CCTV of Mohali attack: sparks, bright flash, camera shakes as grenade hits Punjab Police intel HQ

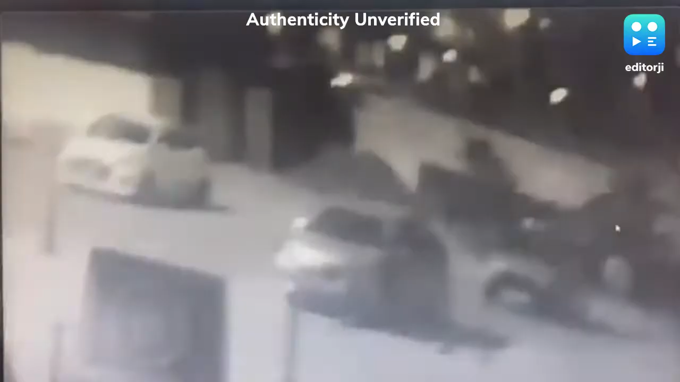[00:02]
Days after a rocket-propelled grenade hit a police building in Punjab's Mohali, CCTV footage of the incident has emerged. The CCTV visuals show some cars parked near the building.
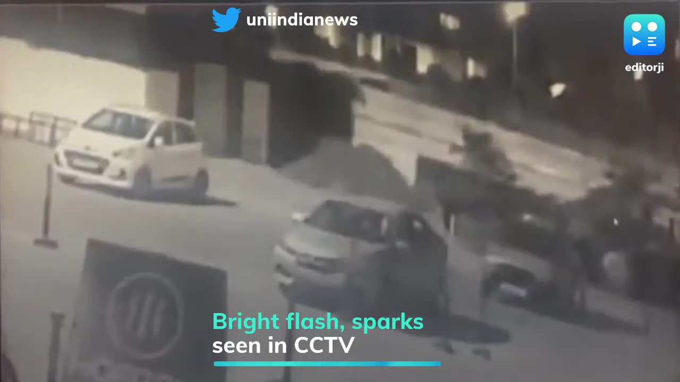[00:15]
Suddenly, there's a bright flash of light and the camera shakes violently, going out of focus. Some sparks are also visible along with a car moving on the road.